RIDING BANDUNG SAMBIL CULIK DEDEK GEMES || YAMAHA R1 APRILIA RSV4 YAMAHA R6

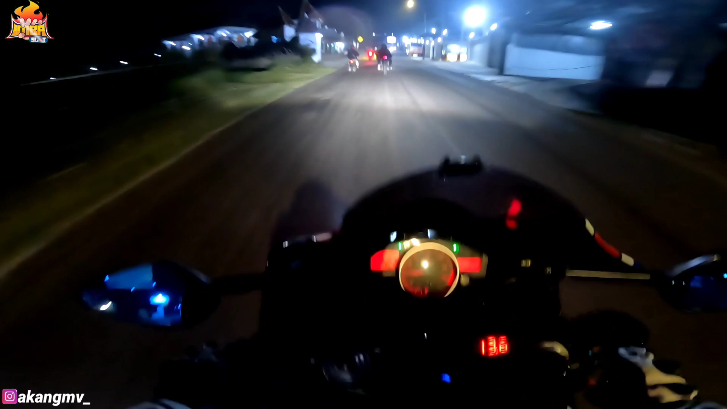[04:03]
Oke, kita udah jalan nih di jalan raya. Anjay. Mungkin gue bakalan bisa ya, soalnya gue mau jemput cewek dulu gitu. Akang NV di mana-mana cewek gitu guys. Tuh, ada nih Januar setengah juga. Anjay, ada Bang Koder nih. Mantap. RS V4 nya.
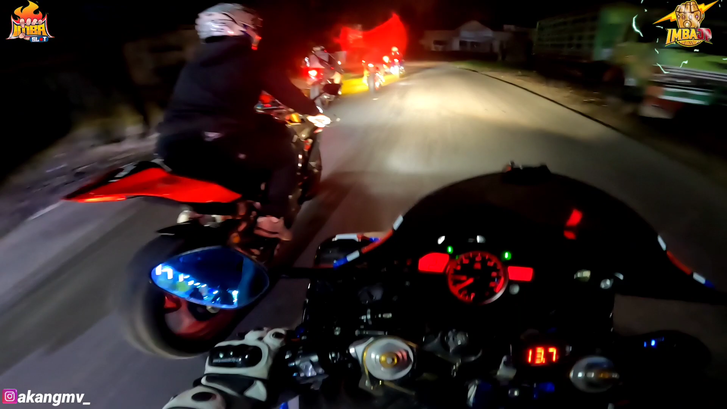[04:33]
Gila, disitu ada R1. Dan ini ada Ninja 2,5. Mantap. Ada R1 juga guys.
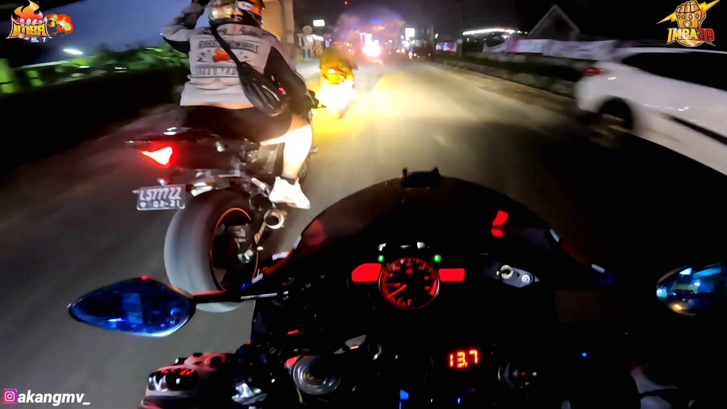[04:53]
Kita ngisi bensin dulu. Isi bensin dulu guys. Untung tadi gue udah ngisi gitu. Anjay. Gelap. Kita emang gak ngisi oi.